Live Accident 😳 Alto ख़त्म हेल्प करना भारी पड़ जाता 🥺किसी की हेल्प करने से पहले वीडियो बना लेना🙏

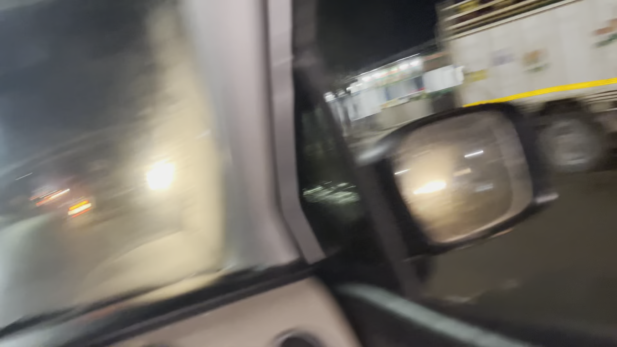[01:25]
और यहाँ पर खड़ी है गाड़ी, ये खड़ी छोड़ आए उसको। मतलब यार किसी का भल्या करने का भी जमाना नहीं है।
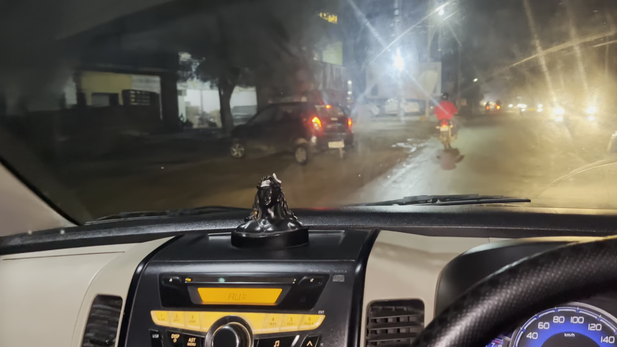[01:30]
भैया वो बंदा बोल रहा है, एक मिनट यहाँ पे रोक लेते हैं इसको।